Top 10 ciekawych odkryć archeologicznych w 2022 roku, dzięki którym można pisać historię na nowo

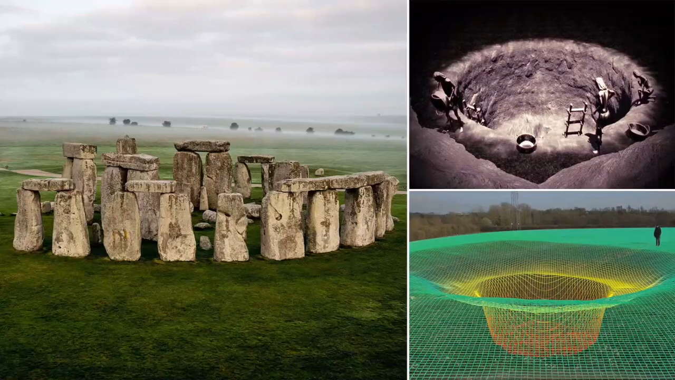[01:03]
Największa jama ma ponad 4 metry szerokości i 2 metry głębokości.